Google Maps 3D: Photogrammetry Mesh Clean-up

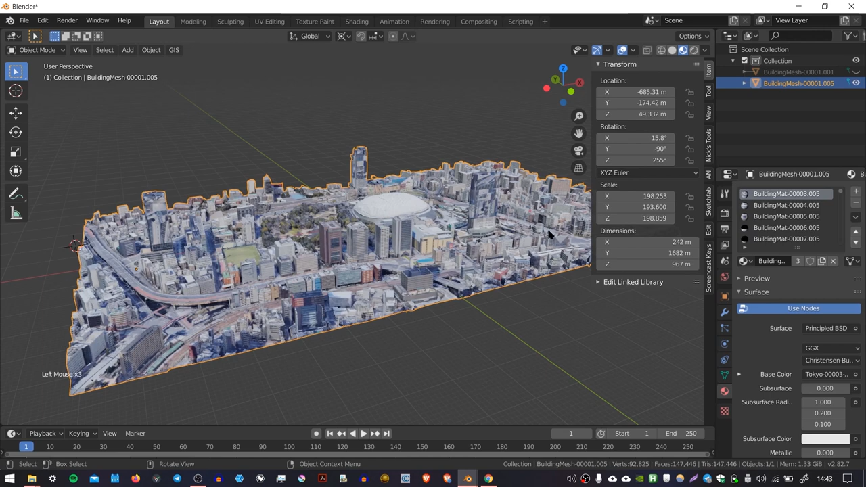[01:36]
So if we just pull this workspace into two and then change it to the text editor.
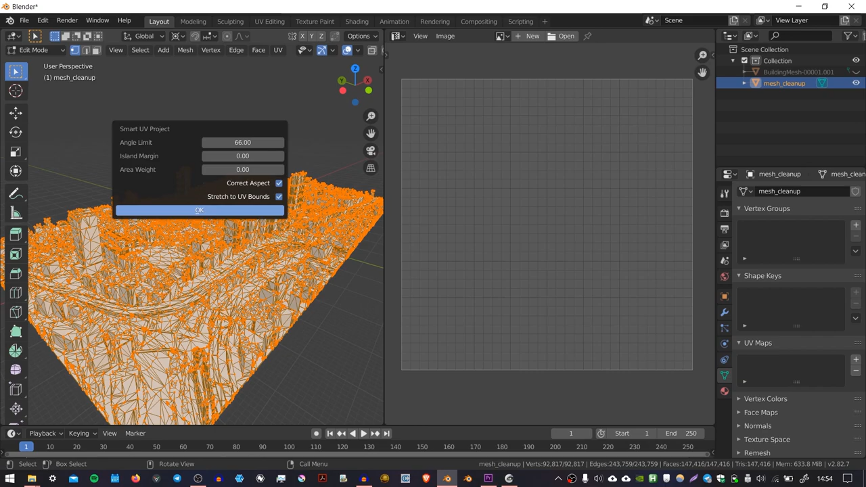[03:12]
But once it's done, you should have a nice UV map like this where all of the islands are separated.
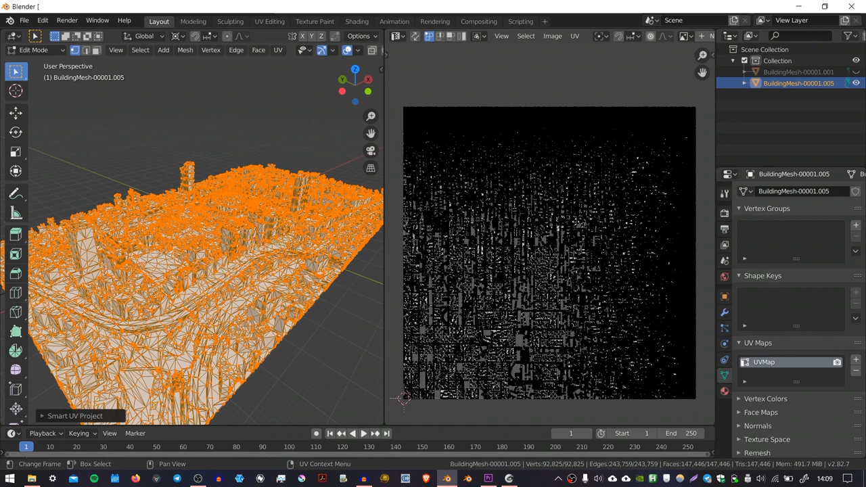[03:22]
So if you can't afford to gamble with time, there's a quicker way to do this, which gives you slightly inferior results, but is still a pretty good way to unwrap the model. So to do that, we need to export this object as an OBJ and then bring it into a free software called MeshLab. Link in the description. So I'm going to press tab to go into object mode.
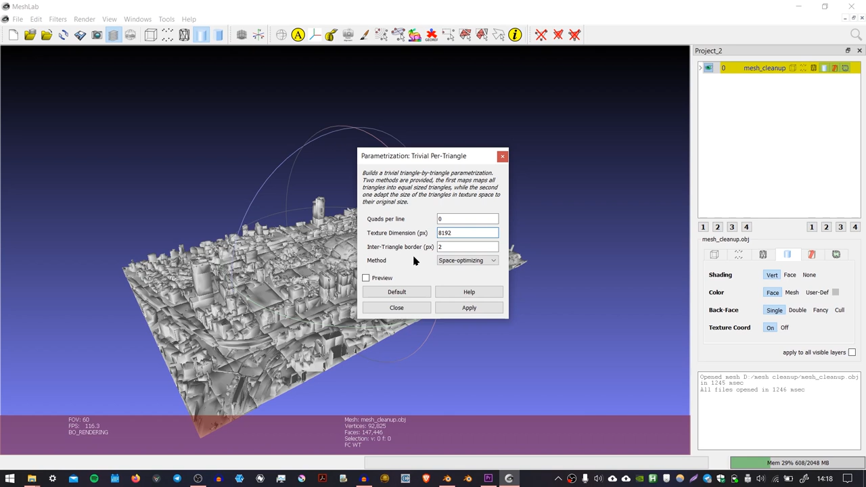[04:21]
I'm going to set the texture dimension in pixels to 8192. And I'm going to leave the inter triangle border at two pixels. I'm going to press apply and it should do it pretty quickly.
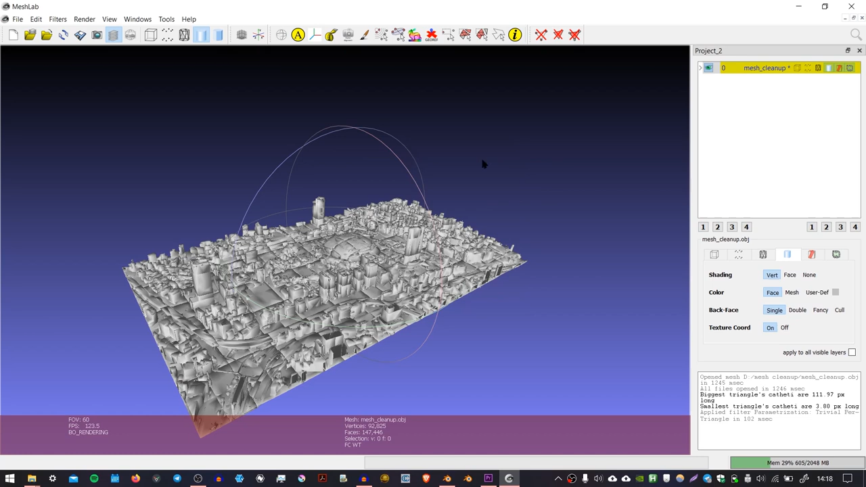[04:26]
And then if I go to render and show UV text param, you should see this little overlay pop up,
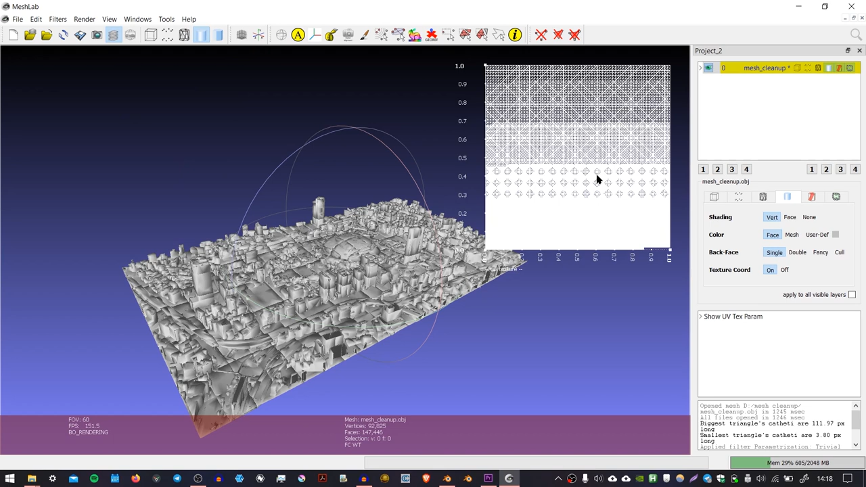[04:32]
which has all of the triangles neatly laid out into a big grid. And so now we can export this back to the OBJ and then put it back into Blender. So with it selected again, I'm going to go to file export mesh, and I'm just going to disable normal and face color and leave texture coordinates enabled. Press OK.
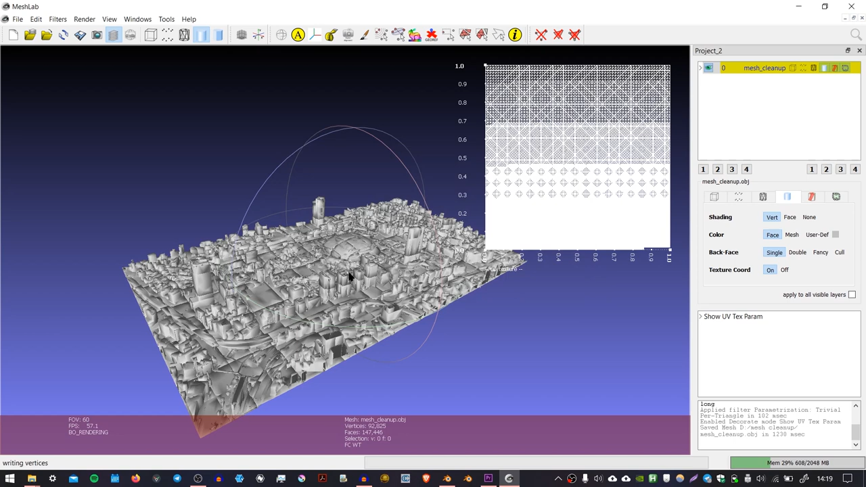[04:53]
And that will save it back to the OBJ file that we just created. So now we can go back to Blender. And in Blender, I'm going to delete the duplicated object. I'm going to go to file import OBJ.